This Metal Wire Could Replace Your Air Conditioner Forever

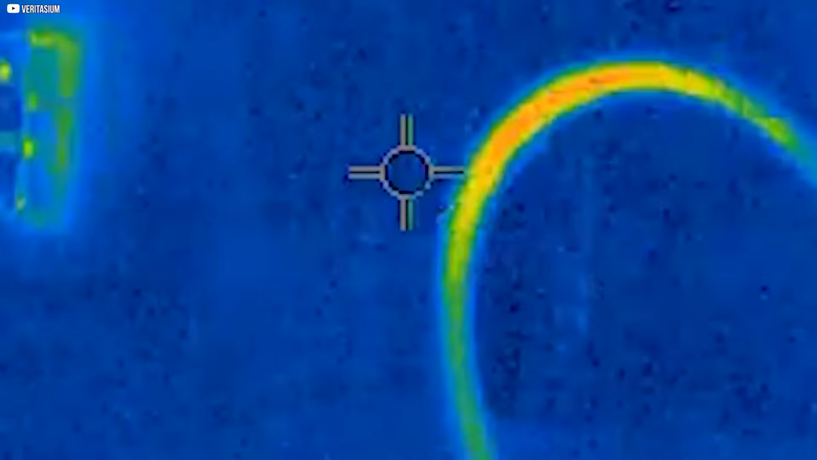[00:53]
When you stretch it, it undergoes a phase transformation that heats it,
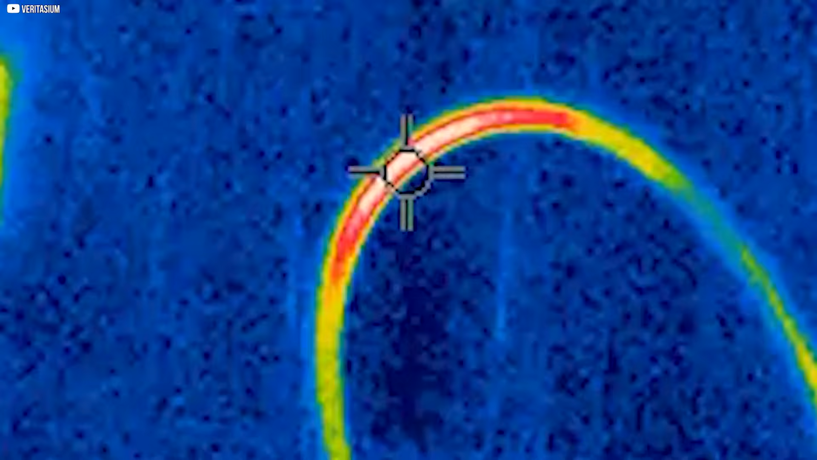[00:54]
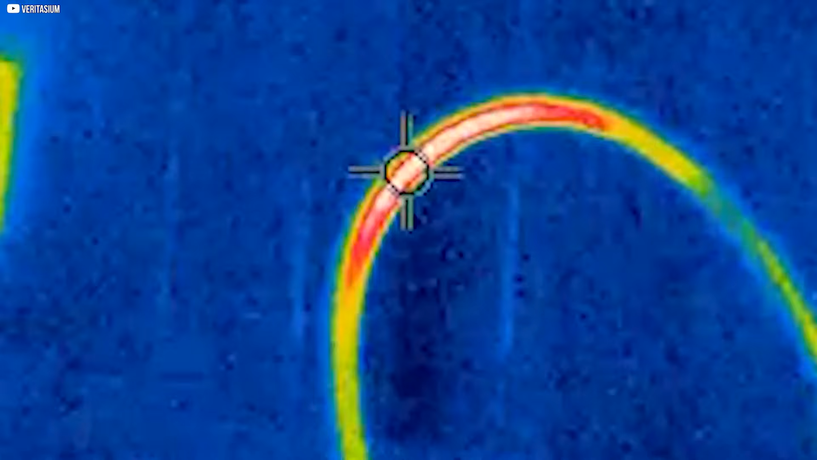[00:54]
release it, and it snaps back into place while cooling down.
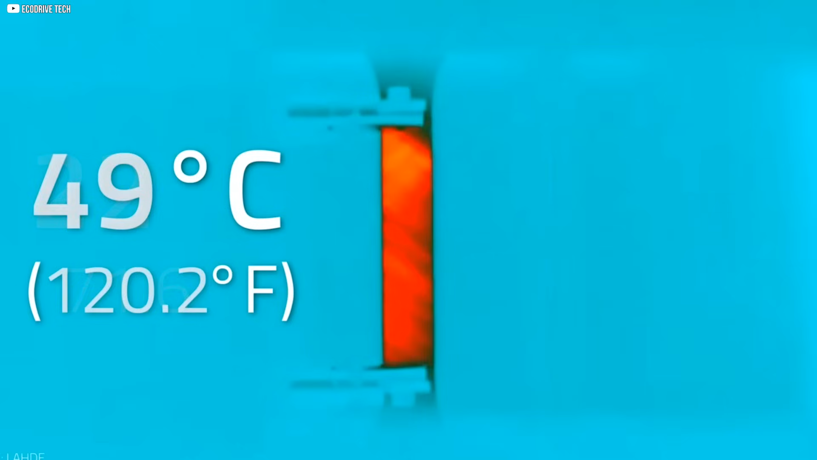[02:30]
When stretched, it gets hot. When released, it pulls heat from its surroundings and cools down.
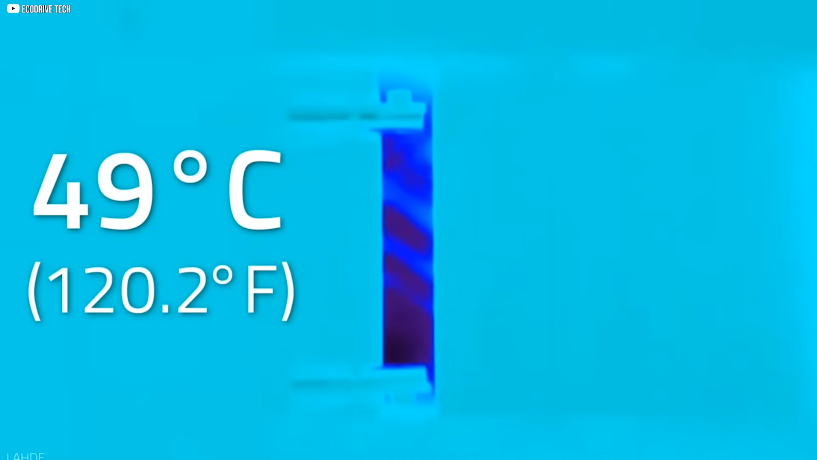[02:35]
Imagine this cycle happening dozens or even hundreds of times per second. That's the new engine behind elastocaloric refrigeration.